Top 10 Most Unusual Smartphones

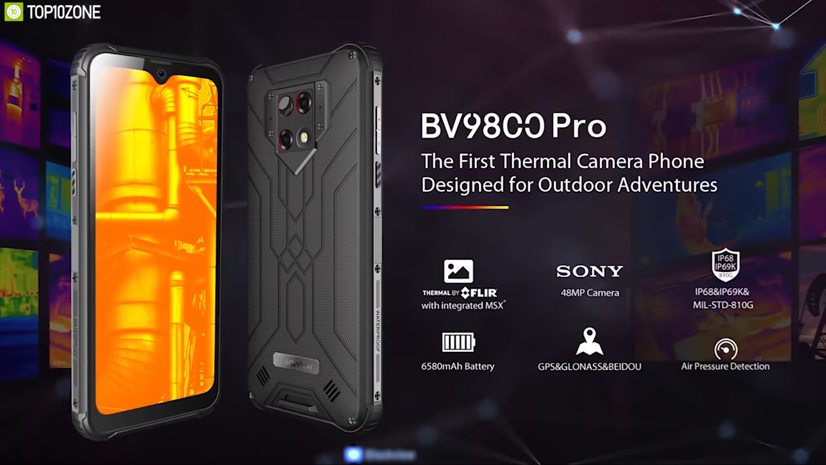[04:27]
It can also be from ruggedness and the Blackview BV9800 Pro definitely proves it.
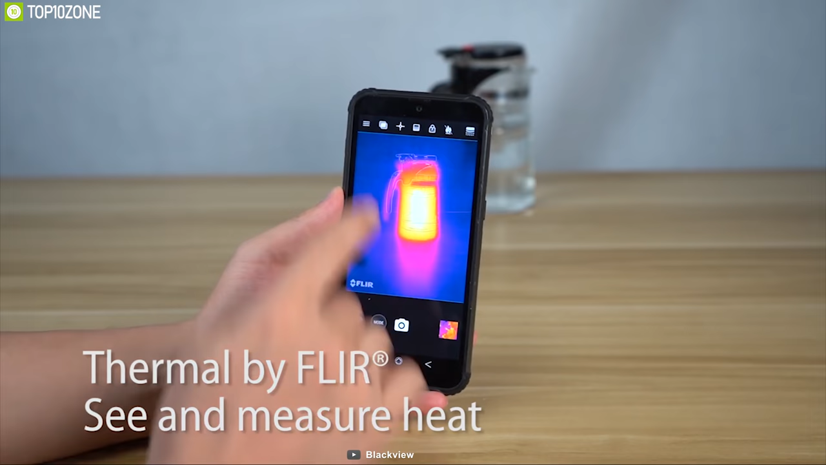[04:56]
This phone has a built-in FLIR Lipton thermal imaging camera that translates heat
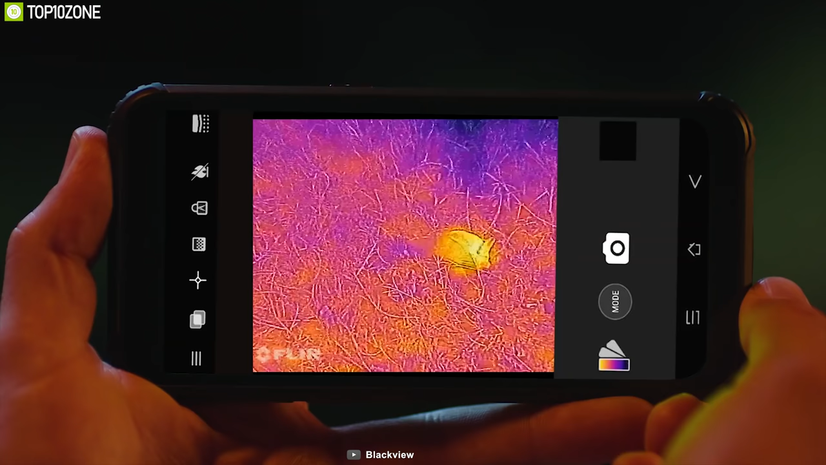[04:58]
source into thermal image which allows you to use it as a survival tool in the wild.